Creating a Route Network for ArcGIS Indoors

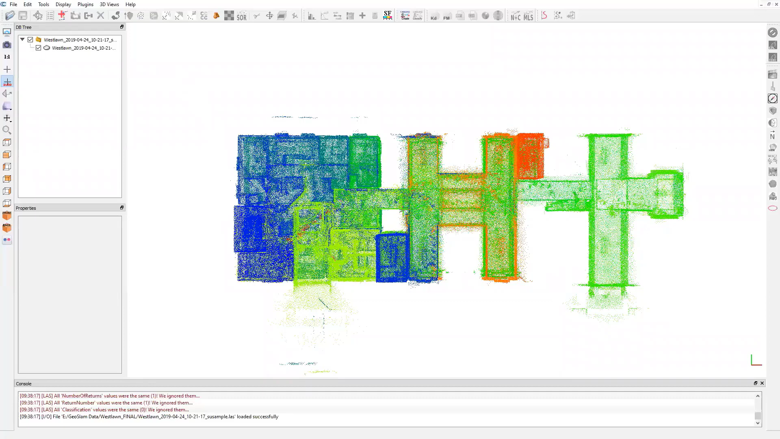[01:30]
Next, I'd like to go ahead and show how do we do this? How do we make this work on the back end? What is all involved with this? So we take that either scan data or CAD files, and this is kind of what it looks like when we start off.